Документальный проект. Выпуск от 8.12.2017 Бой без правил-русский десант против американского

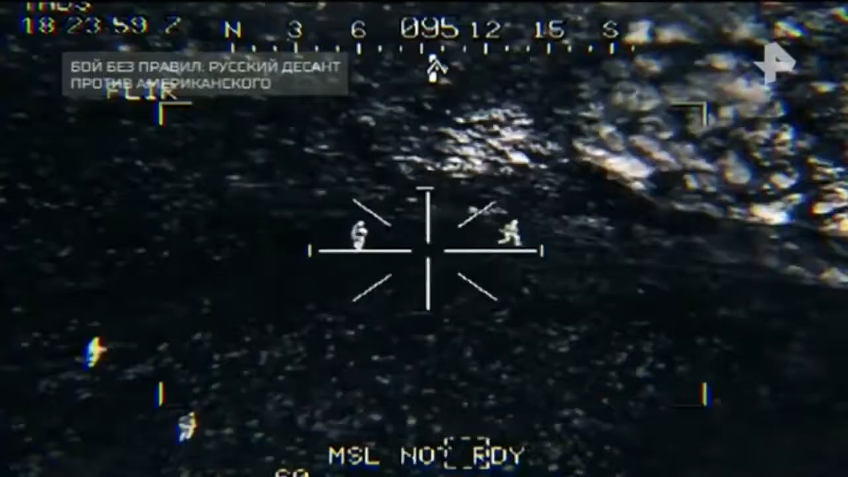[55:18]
Это позволяет вести бой в ночное время, распознавать замаскированного врага.